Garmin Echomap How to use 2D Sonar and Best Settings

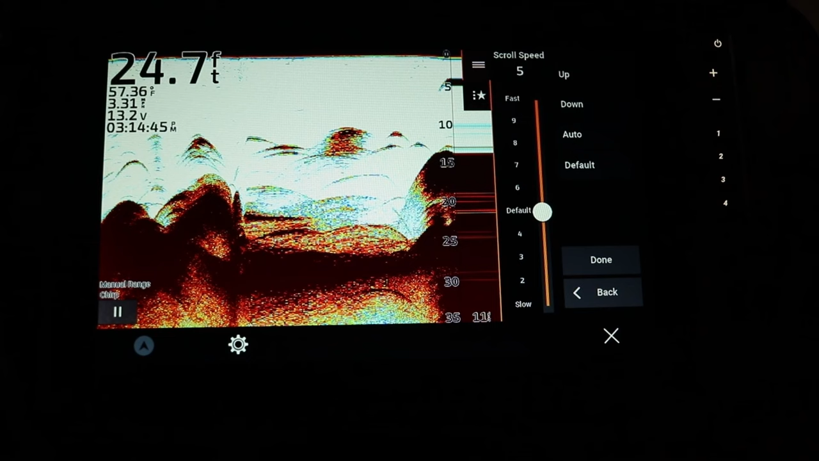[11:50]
On screen: depth 24.7 ft, water 57.36°F
You can play around with it to see if something gives you a little bit better image. I got some other videos on the YouTube channel kind of explaining this.
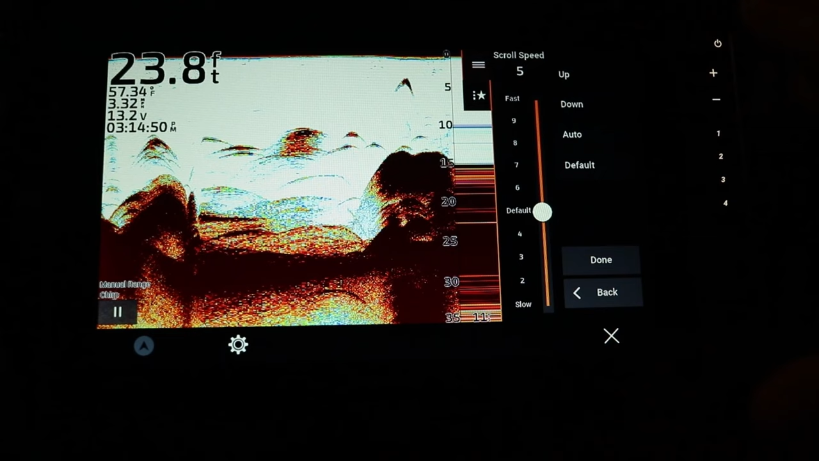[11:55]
On screen: depth 23.8 ft, water 57.34°F
This is one of those settings I would leave as a factory default. The next is the noise reject. The only time you want to turn up your interference is when you're fishing with a large group of people around you.
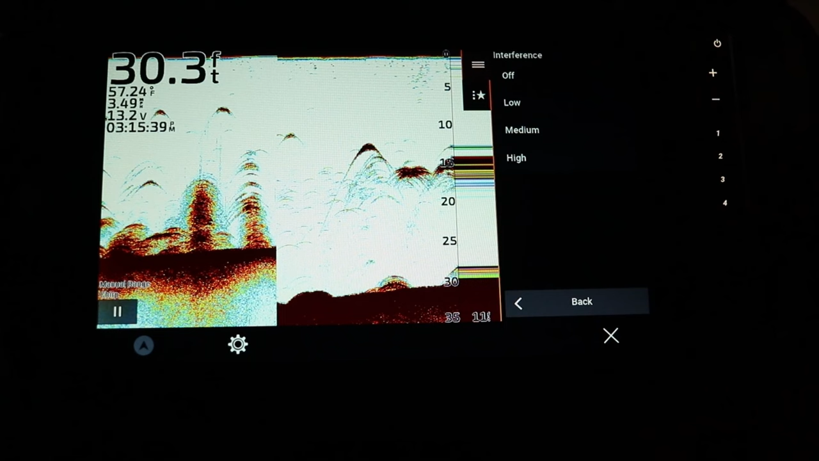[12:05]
On screen: depth 30.3 ft, water 57.24°F
Let's say in the wintertime if you're fishing bridges for crappie there might be a lot of boats in your area. Or if you're ice fishing this is one of those things you need to turn up to medium or high to potentially limit the amount of interference that is happening from other transducers in the area.
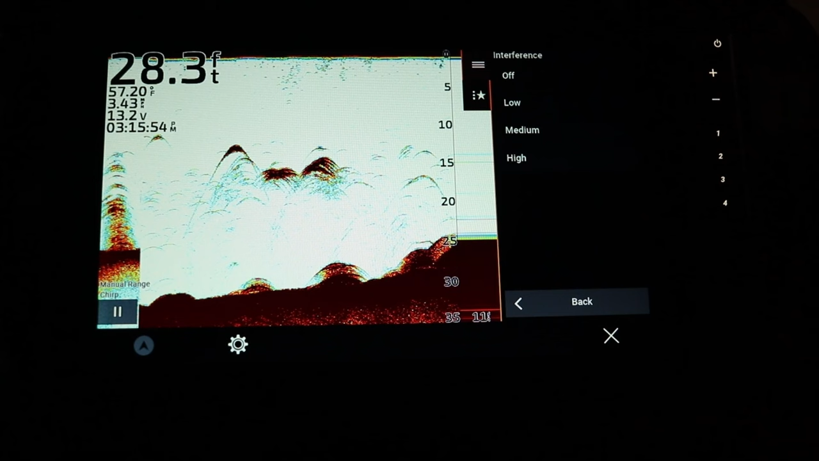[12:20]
On screen: depth 28.3 ft, water 57.20°F
So we're going to leave that on low. So now we talked about interference let's talk about color limit.
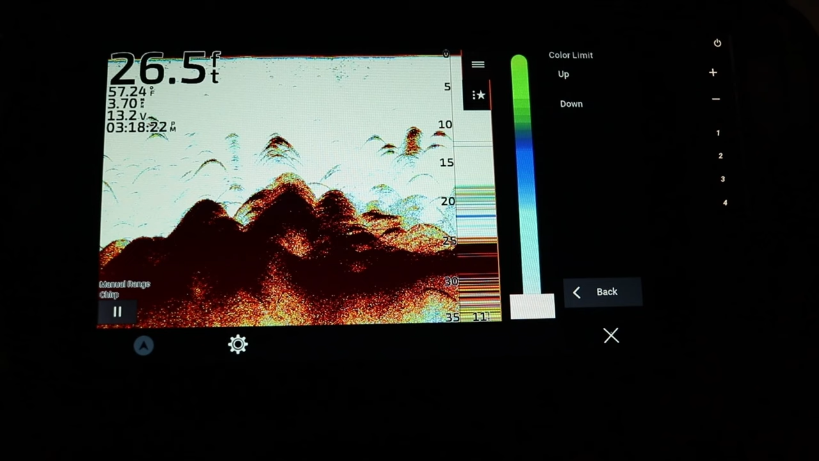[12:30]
On screen: depth 26.5 ft, water 57.24°F
Color limit adjusts the intensity of colors and highlights areas of interest on the screen itself. Right now I got it all the way down.
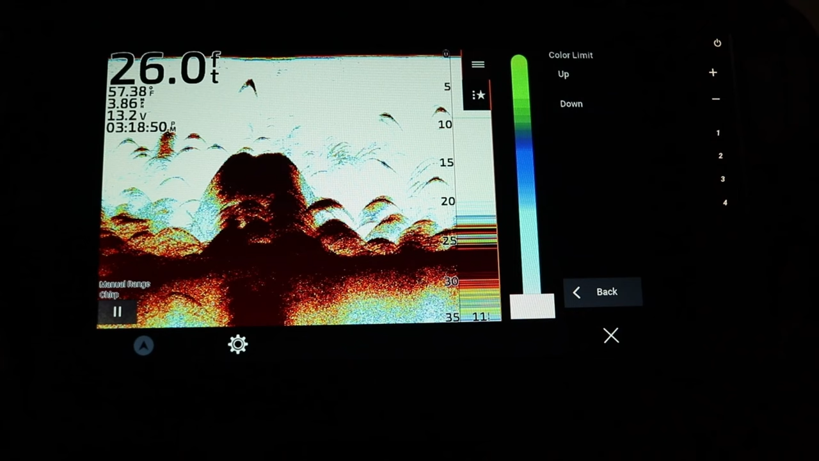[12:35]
On screen: depth 26.0 ft, water 57.38°F
Okay and you can see there's a lot of separation between some fish on the bottom here. So this solid red line going from left to right or right to left as it's moving across the screen.
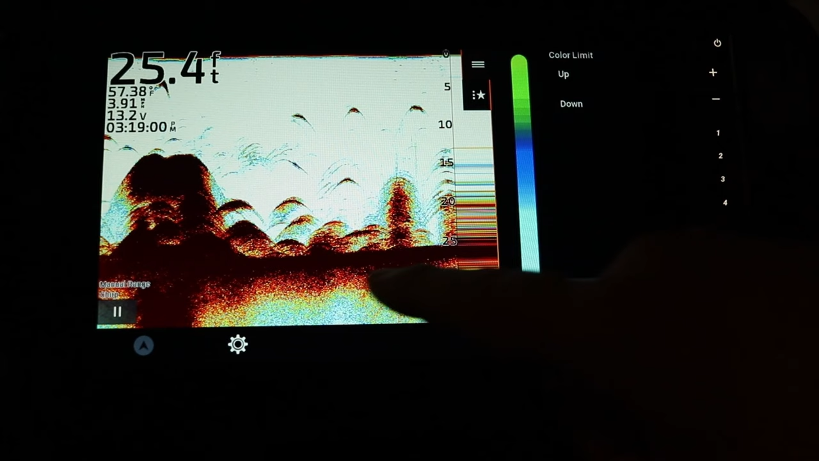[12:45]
On screen: depth 25.4 ft, water 57.38°F
That's the lake bottom. And these arcs these are either fish or brush piles or weeds or something. And you can see there's some separation between that hard line on the bottom and these fish.
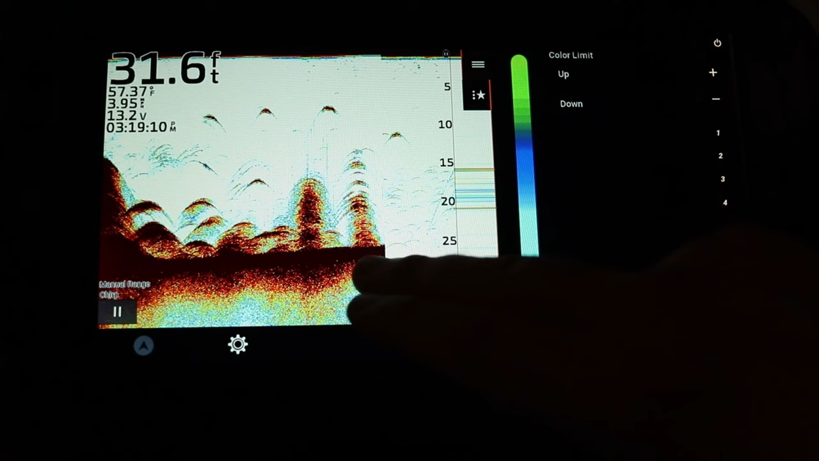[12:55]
On screen: depth 31.6 ft, water 57.37°F
When I crank this up you'll
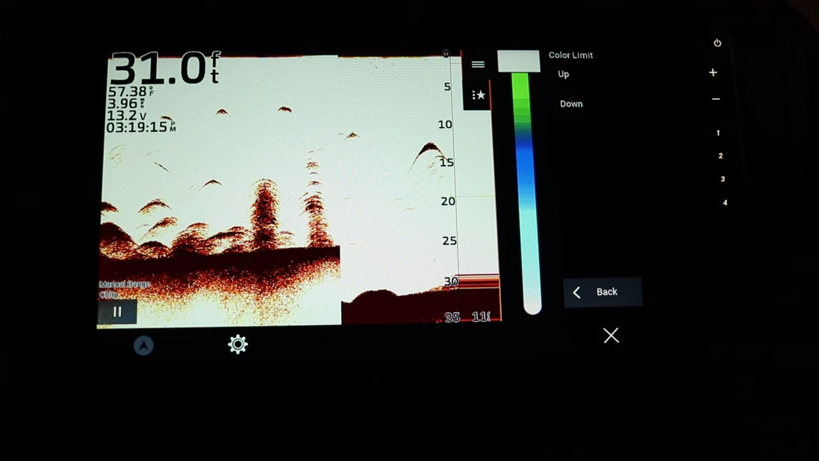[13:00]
On screen: depth 31.0 ft, water 57.38°F
notice that the screen got really bright.
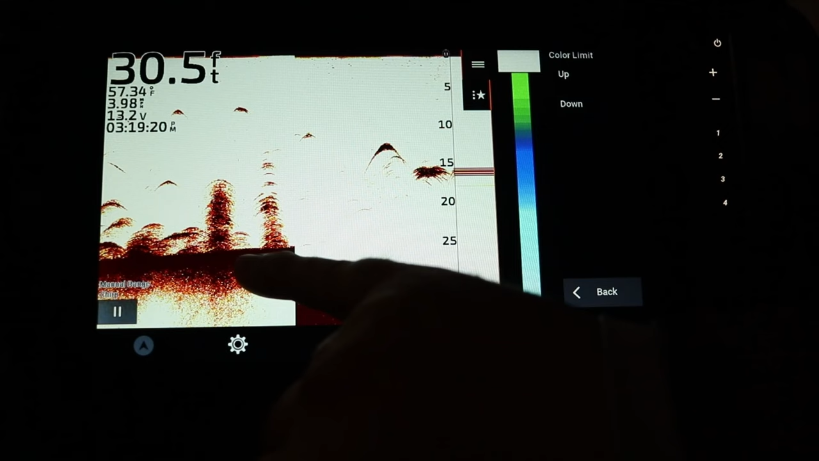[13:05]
On screen: depth 30.5 ft, water 57.34°F
But what happened was the separation of either smaller fish kind of disappeared. See all these little blue arcs here. These might be all small bait fish and then there's some bigger fish mixed in probably chasing the bait fish around.
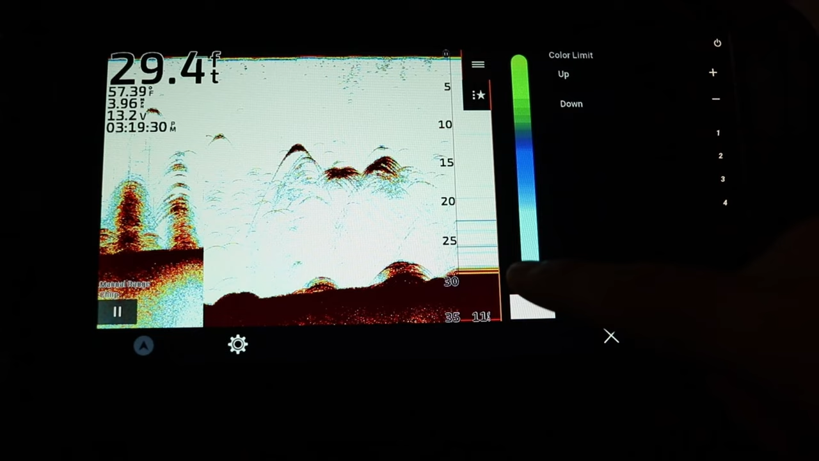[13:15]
On screen: depth 29.4 ft, water 57.39°F
If you crank this all the way up you're going to lose sight of all that.
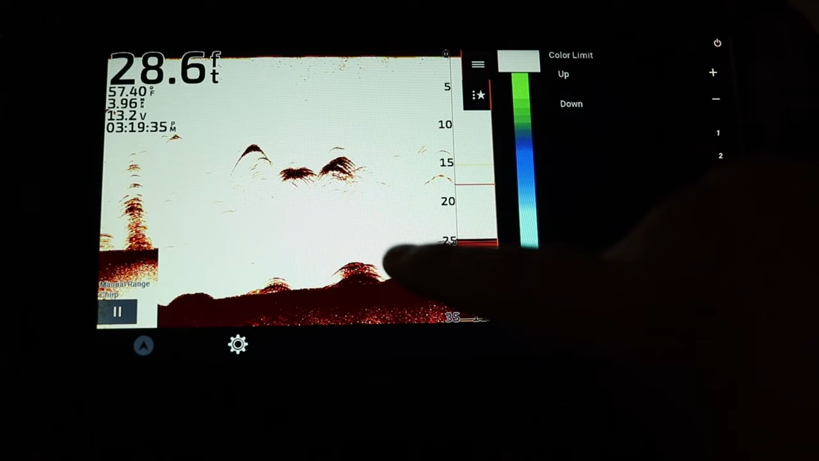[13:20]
On screen: depth 28.6 ft
By cranking this up it increases the intensity and you can see it only highlights those larger fish that you might be targeting.
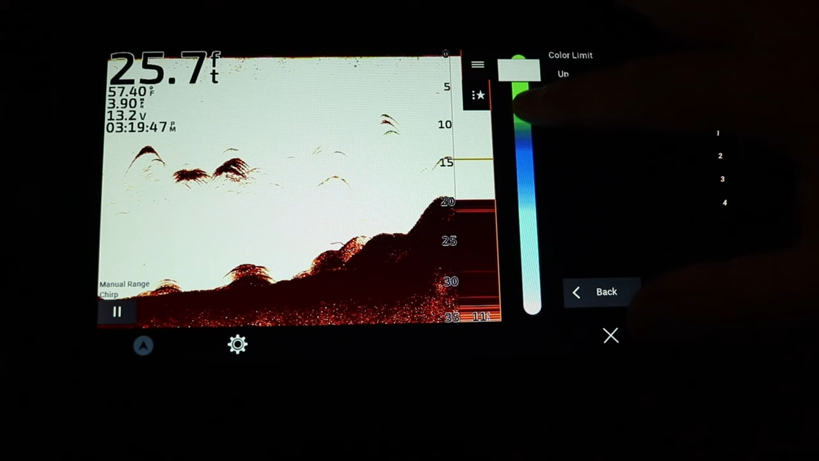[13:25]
On screen: depth 25.7 ft, water 57.40°F
Depending what kind of species you're chasing after. Now I typically chase after crappie so I'm going to leave this on low because a lot of my crappie are probably going to look something like these smaller arcs right here.
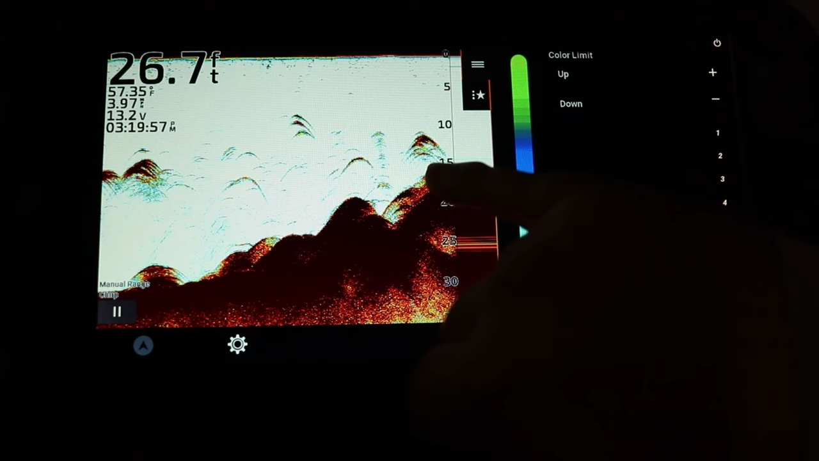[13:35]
On screen: depth 26.7 ft, water 57.35°F
Maybe not that real big one on the top but they're probably going to look something like that.
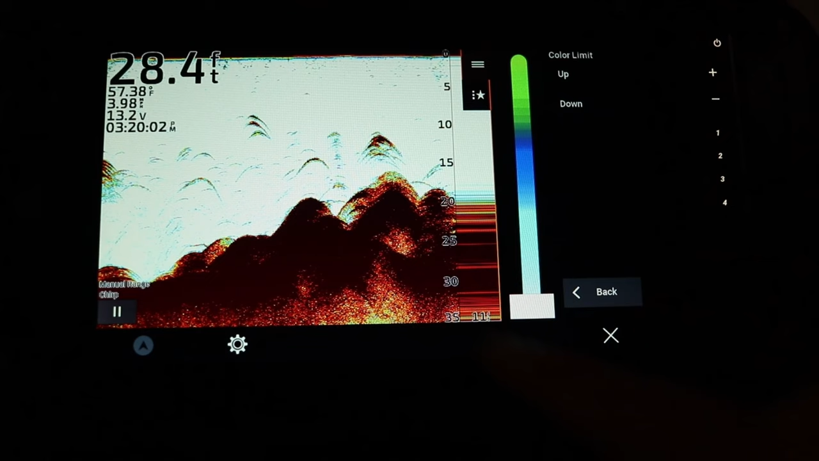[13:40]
On screen: depth 28.4 ft, water 57.38°F
Maybe something like this right here. So I'm going to leave that on low.
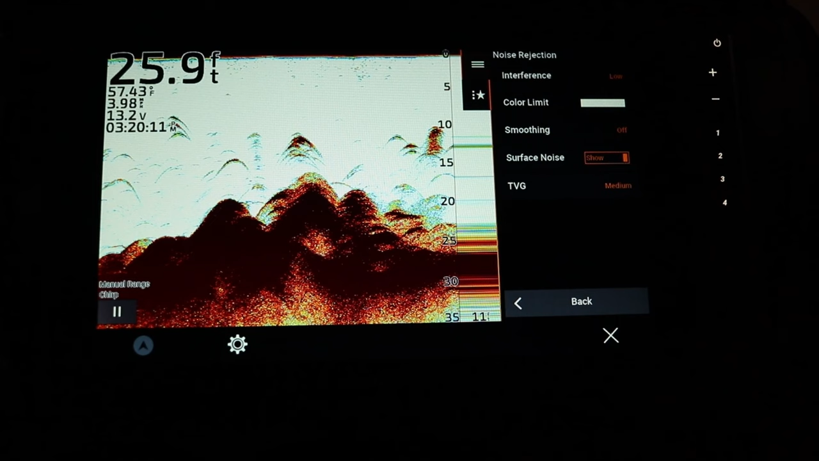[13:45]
On screen: depth 25.9 ft, water 57.43°F
The next option is smoothing. Now smoothing removes noise that is not part of the standard sonar return and it adjusts the appearance of returns such as the bottom.
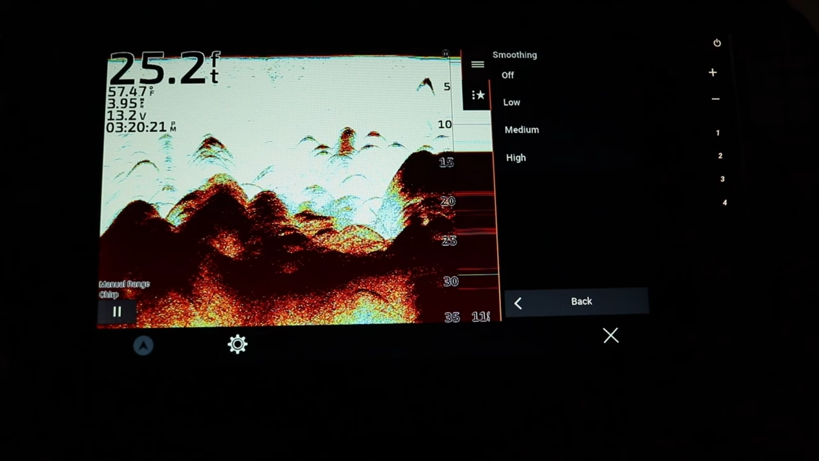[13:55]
On screen: depth 25.2 ft, water 57.47°F
So use smoothing and interference together to filter out low level noise on the image.